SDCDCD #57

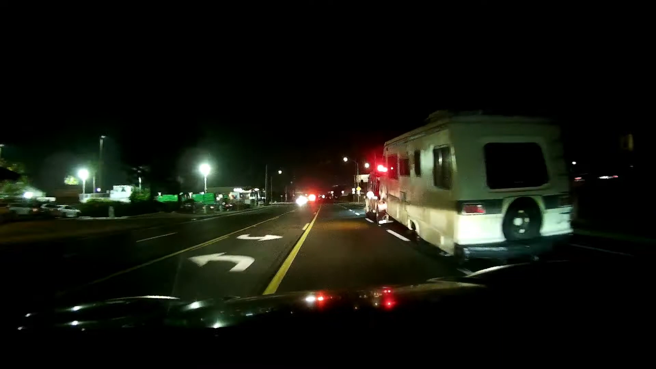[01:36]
Just don't stop on the crosswalk like this guy did.
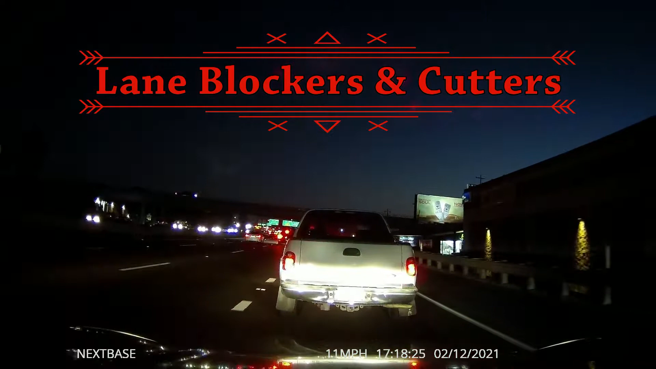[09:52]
Line cutter, you can't stop there, buddy. Keep going. You're going to cause a wreck. These guys are coming back here fast. Yeah, well, you got out the way just in time because there are a bunch of them coming now. Oh, look at more line cutters. Oh, good.